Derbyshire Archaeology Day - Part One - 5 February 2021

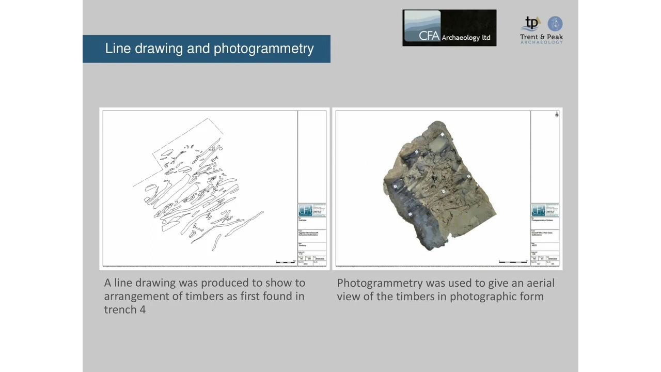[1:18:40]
The photogrammetry was done to create accurate imagery for the feature and can be seen on the right hand side of the screen. And this is a technique that we used to gain later whilst excavating trench four. So we can see section number one at the top left of the screen.